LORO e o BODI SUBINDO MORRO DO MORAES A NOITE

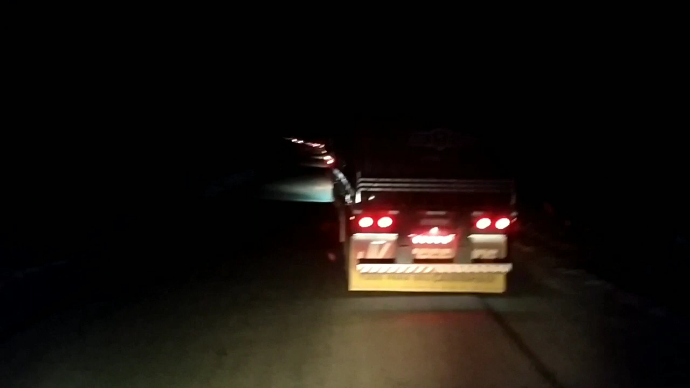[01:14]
É galera, olha Já é quase meia noite, ó a fila E o bode aqui Aí subindo o morro do Moraes Voltando vazio pro Sinop, ele não arrumou frete de adubo Do fertilizão, então voltando vazio aí Olha a fila que tá